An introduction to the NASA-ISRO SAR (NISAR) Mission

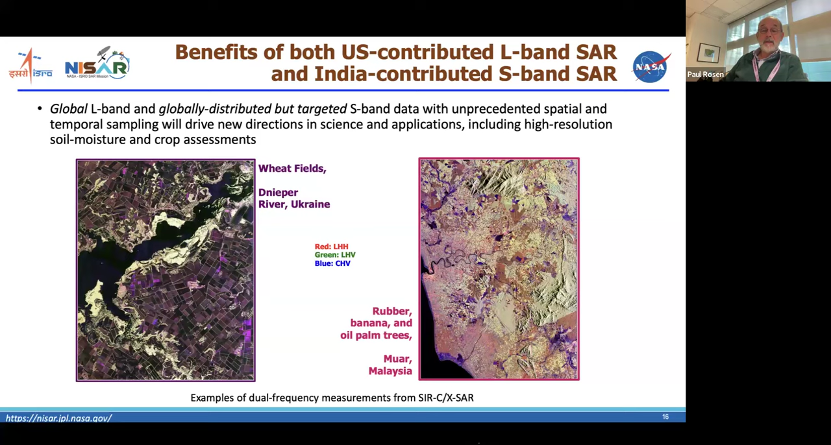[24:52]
So we use this kind of polarimetric and frequency information to discriminate land classes and measure, you know, precisely dynamic changes in biomass, things like that. So that's sort of an overview of the science.